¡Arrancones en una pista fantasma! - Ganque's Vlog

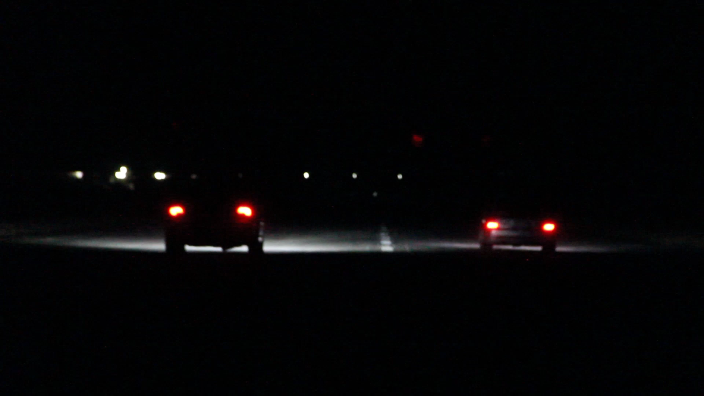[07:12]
Bueno, chavos, yo sé que no me ven. La verdad es que está muy oscuro este pedo.